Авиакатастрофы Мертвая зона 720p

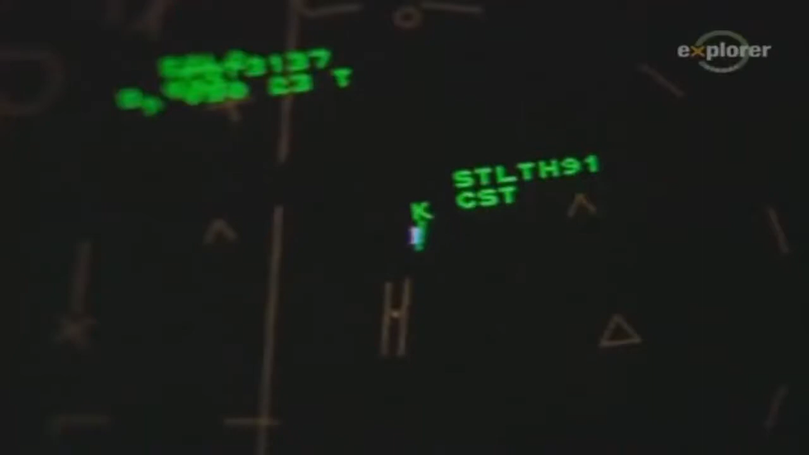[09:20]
Он слышит сигнал тревоги и говорит своему напарнику за спиной, смотрящему на тот же экран, что проблема исчерпана.
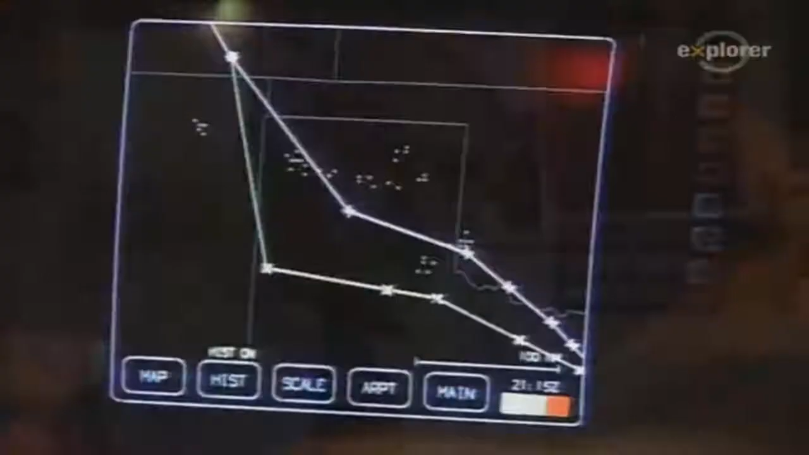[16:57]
Но его не авторизовали, и это отвлекло внимание диспетчера, ведущего Аэромексико.
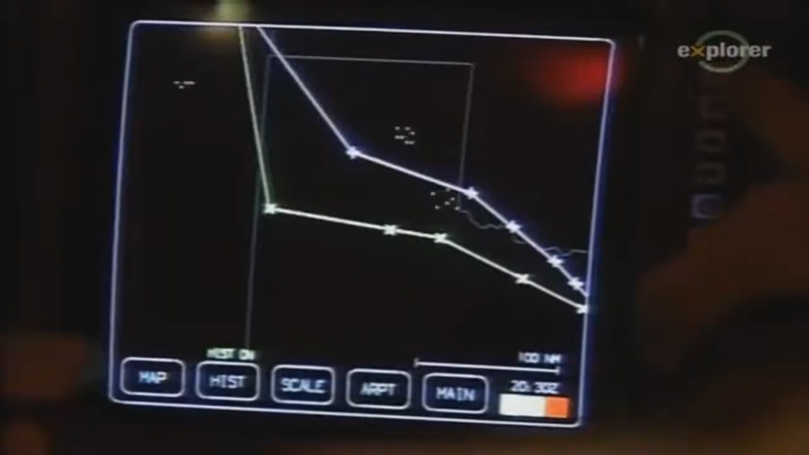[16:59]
Когда диспетчер вернулся к контролю движения, Пайпер и Аэромексико уже исчезли с экрана его радара.